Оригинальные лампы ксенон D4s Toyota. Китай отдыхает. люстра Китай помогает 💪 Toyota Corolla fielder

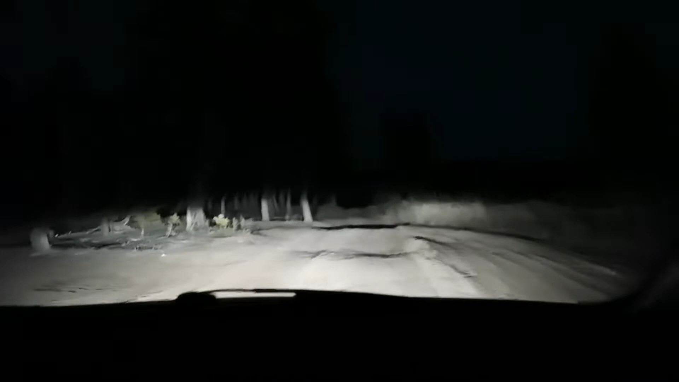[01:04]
радует ну и дополнительно еще была установлена люстра что вообще кайфовать дальний кстати свет у меня на летах не сильно он дальний получается потому что жопа у машины выше перед пониже а вот установлена получается люстра люстра
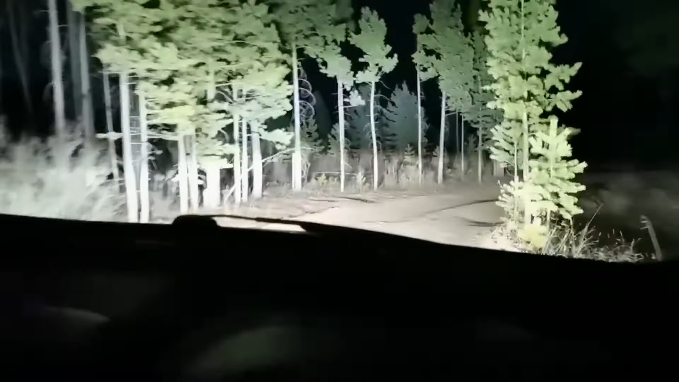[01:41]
кайфовать как днем где она и стоит не высоко на крыше но это чутенько видно все деревья макушки даже чуть не деревьев освещает очень классно и учить для кайфа люстра ближний свет для кайфа на общих пользованиях дороги правда пришлось порегулировать